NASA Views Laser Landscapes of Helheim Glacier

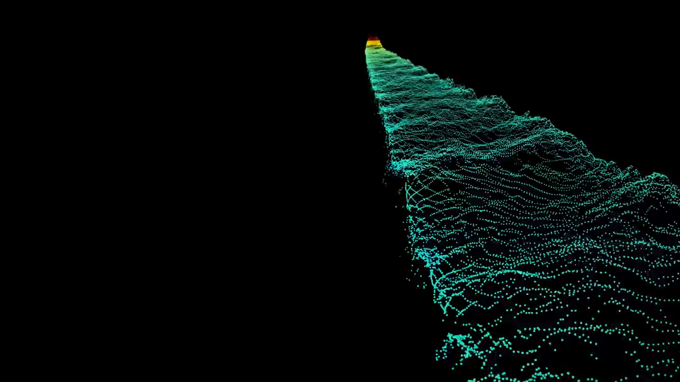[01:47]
all the way down to the glacier's calving front,
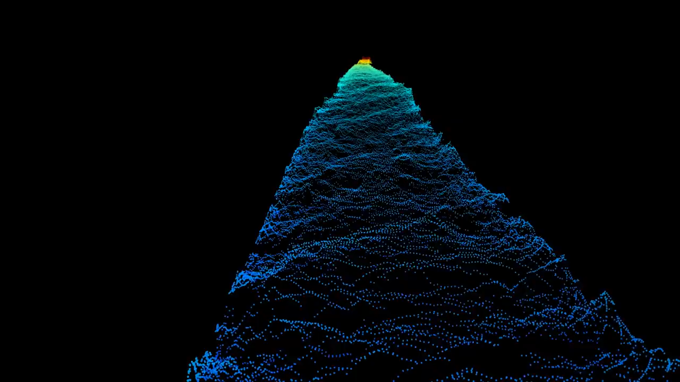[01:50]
where Helheim's mighty icebergs break off into the sea.
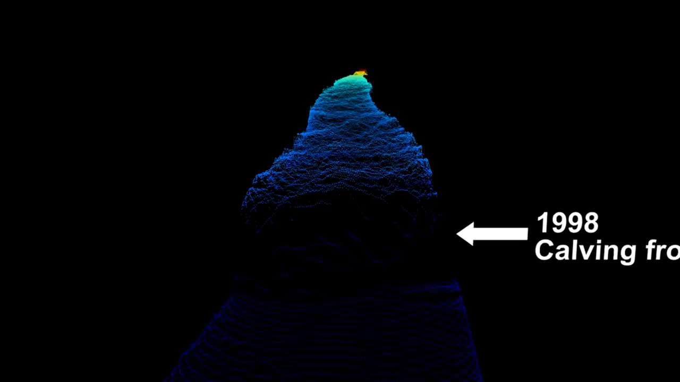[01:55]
But one snapshot only tells part of the story.
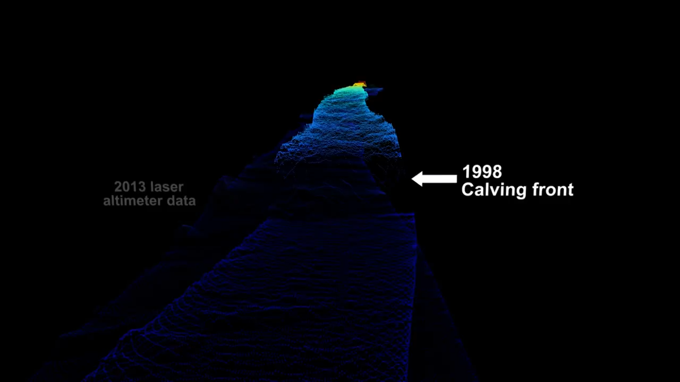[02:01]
Here's a 1998 swath compared with 2013.
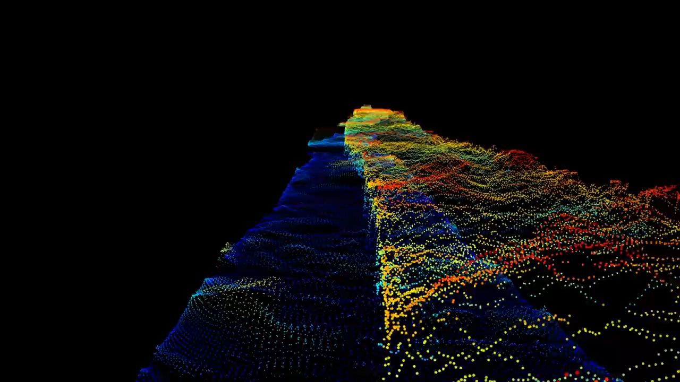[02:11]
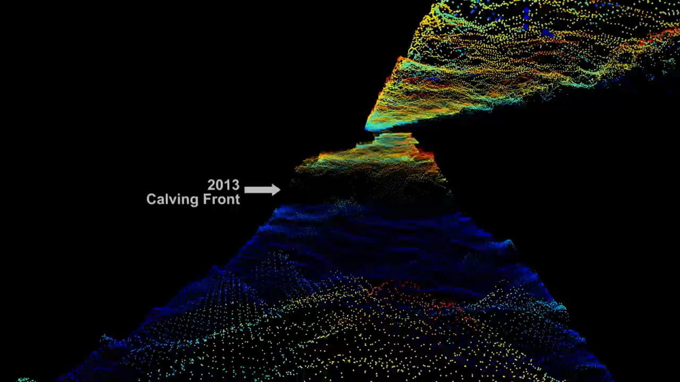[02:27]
The calving front of the glacier has retreated significantly, by two and a half miles.
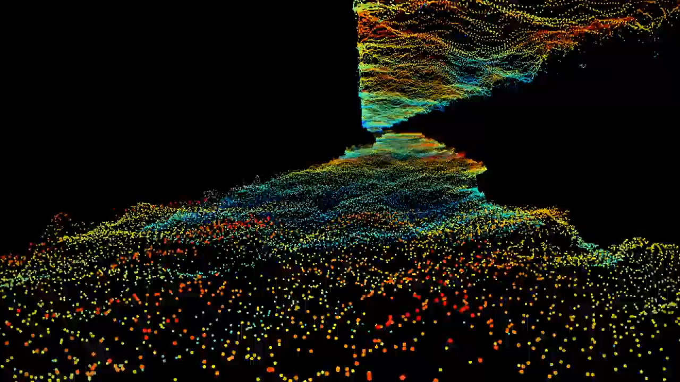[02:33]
The glacier has thinned as well. We couldn't have flown at this elevation 15 years ago. This all would have been ice. NASA's Operation IceBridge, which has been measuring Greenland since 2009, has added to the laser data from previous missions with new instruments, like ice-penetrating radar, a magnetometer, and a gravimeter. It's also used a high-resolution camera system,
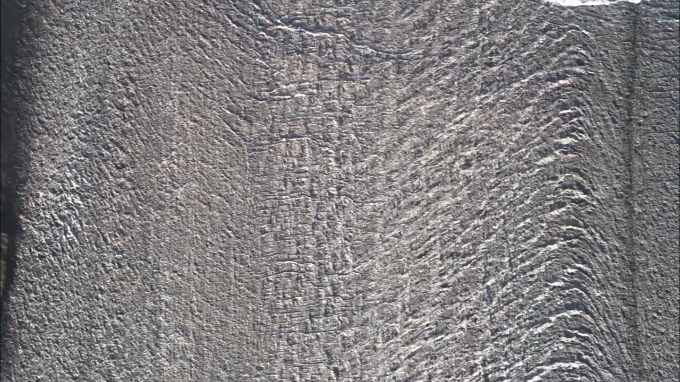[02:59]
taking overlapping images of the ice throughout its eight-hour flights.
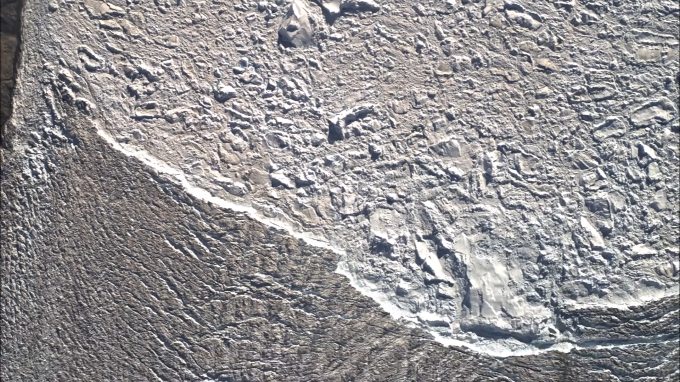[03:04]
These images can be pieced together into a mosaic, and since they overlap,
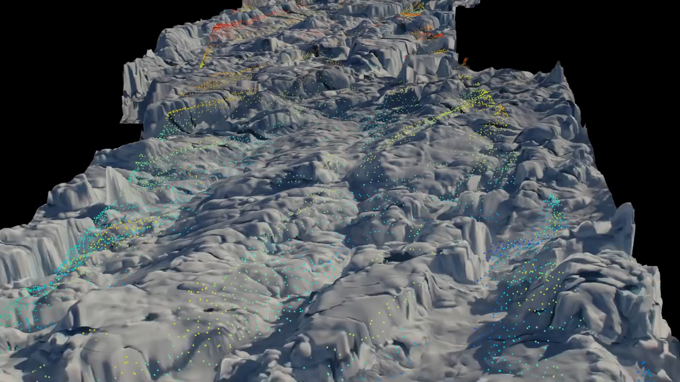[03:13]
provide us with a stereoscopic view of the ice and an elevation model of their own. Here is that model overlaid onto the laser data as we approach Helheim's 70-meter-high calving front.
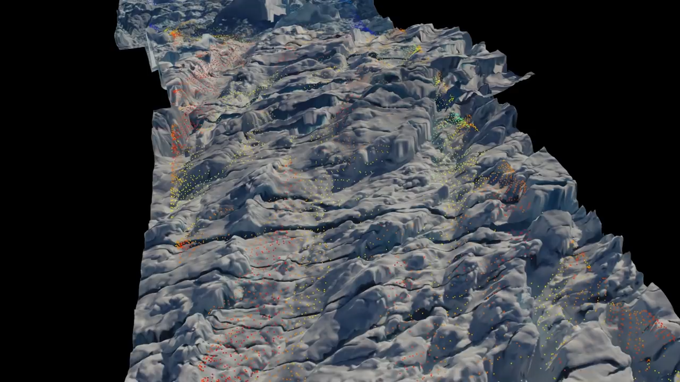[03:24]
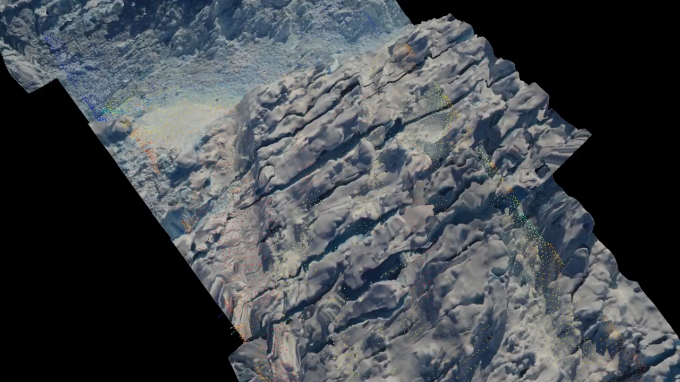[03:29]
As we get close to the glacier's terminus, large cracks in the ice, called crevasses, get longer and deeper.
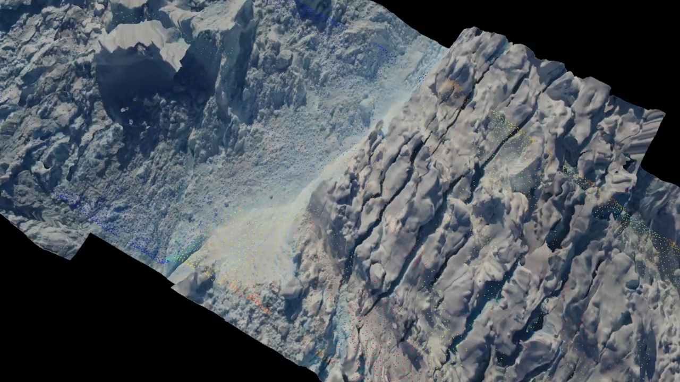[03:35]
A sign new icebergs will soon join their comrades on their way out to sea.